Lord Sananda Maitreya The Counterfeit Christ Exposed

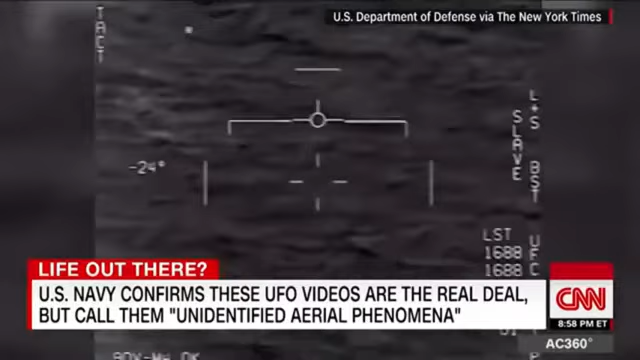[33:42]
Sensors locking in on the target. Commander David Fravor saw it firsthand during a training mission, describing it like a 40-foot-long tic-tac maneuvering rapidly and changing direction. As we both looked out the right side of our airplane, we saw a disturbance in the water and a white object oblong pointing north.
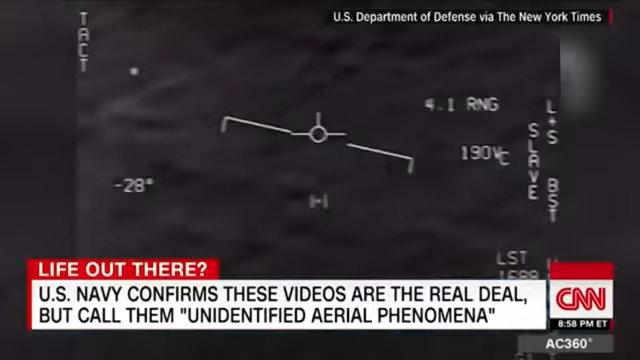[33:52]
The object was first sighted in 2004, then similar objects again in 2015. Footage of the sightings, declassified by the military,
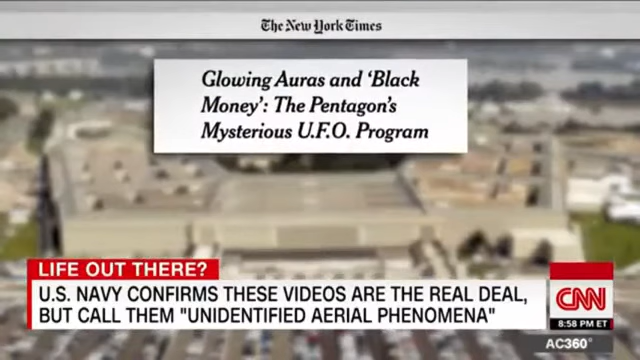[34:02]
weren't made public until December 2017 by the New York Times and a group that researches UFOs.
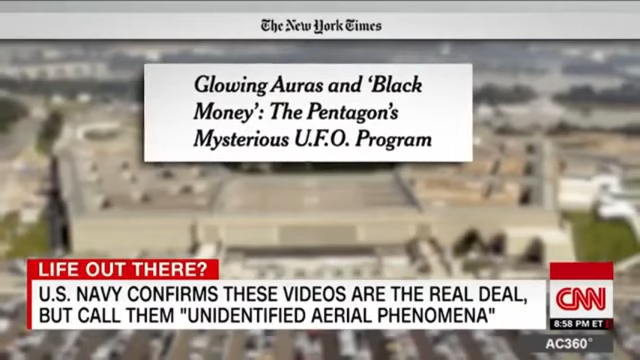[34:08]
There's a whole fleet of them. Look on the ASA. My gosh.
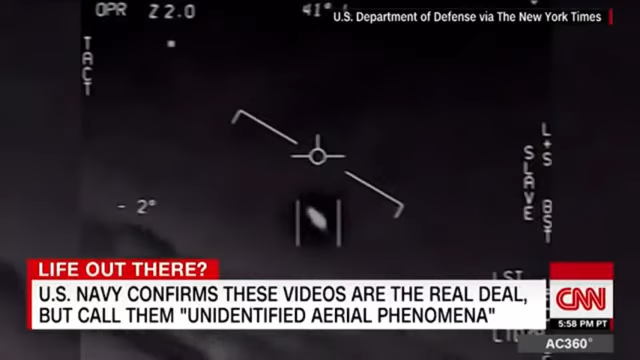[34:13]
They're all going against the wind. The wind's 120 miles from the west. Look at that thing, dude. This was extremely abrupt, like a ping pong ball bouncing off a wall. The ability to hover over the water and then start a vertical climb from basically zero up towards about 12,000 feet and then accelerate in less than two seconds and disappear is something I had never seen in my life.
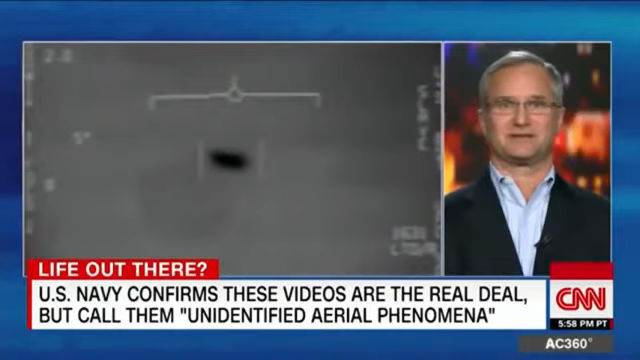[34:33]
The Navy says it still doesn't know what the objects are and officials aren't speculating. A Navy spokesman simply confirming to CNN the objects seen in the various clips